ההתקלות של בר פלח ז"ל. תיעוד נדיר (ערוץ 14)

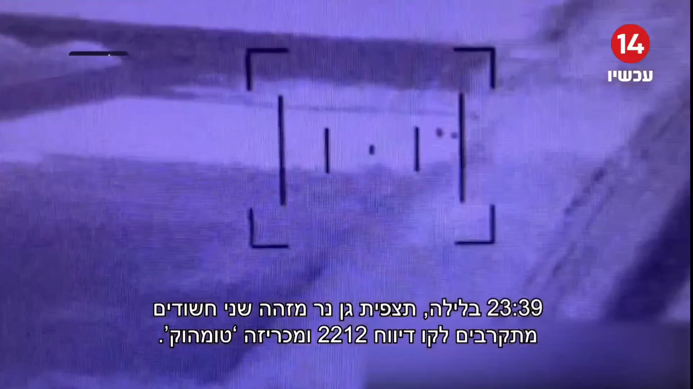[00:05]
11.39 בלילה תצפית גנר מזהה שני חשודים מתקרבים לקו דיווח 2-2-1-2
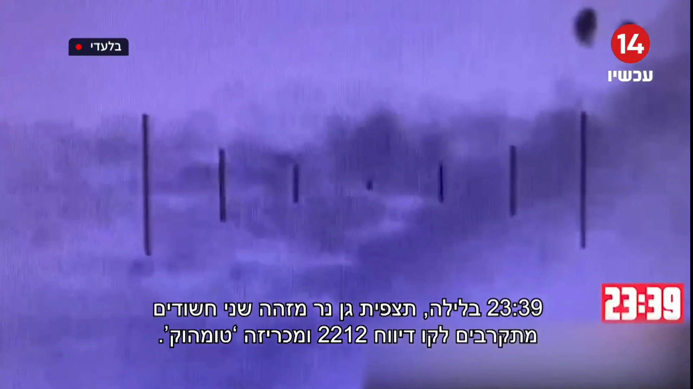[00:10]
ומכריזה אטומהוק תעד דקה התצפית מעדכנת כי החשודים מתנהלים בצורה מעוררת חשד בהגעתם לגדר כעבור שתי דקות התצפית מזהה
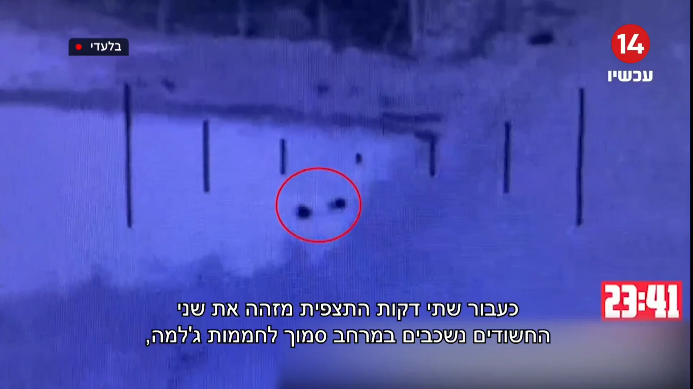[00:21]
את שני החשודים נשכבים במרחב סמוך לחממות ג'לאמה כ-15 מטר מהגדר 11.47 החפק מדווח קיבוצה ירי של אמצעים לפיזור הפגנות לעבר החשודים במקביל התצפית מדווחת כי החשודים נשארו במקומם ללא תזוזה כעבור שלוש דקות
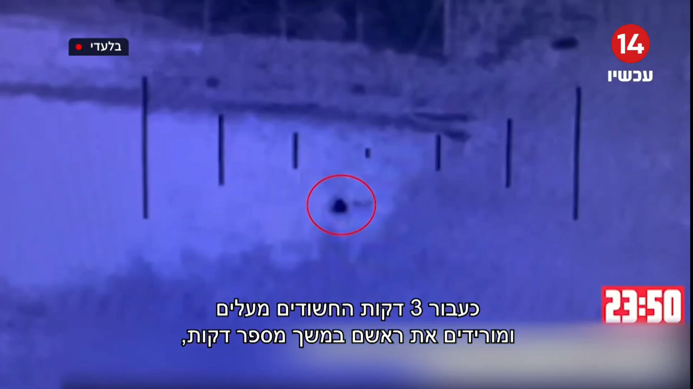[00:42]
החשודים מעלים ומורידים את ראשם במשך מספר דקות ולמי נגד הכוח
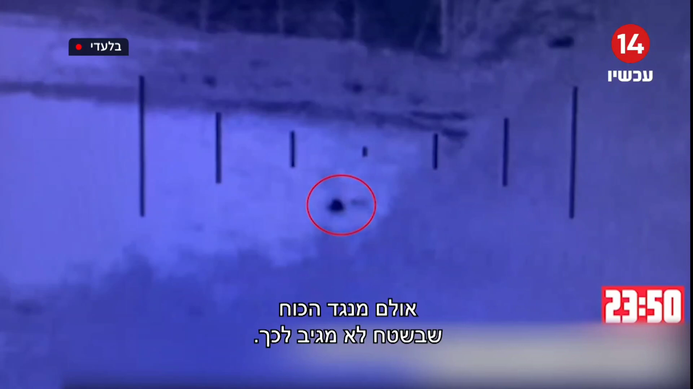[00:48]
שבשטח לא מגיב לכך שעתיים מתחילת האירוע מחת מנשה אלוף משנה אריק מויאל נמצא כבר במקום ומפקד על האירוע יחד עם רב סרן בר פלח שמגיע עם הצוות שלו כעת רואים את בר מתקדם עם הכוח בעיגוף לעבר החשודים כאשר מויאל נמצא במרחק גדול יותר מהם עם הכוח שלו וקני הנשק שלהם מופנים לעבר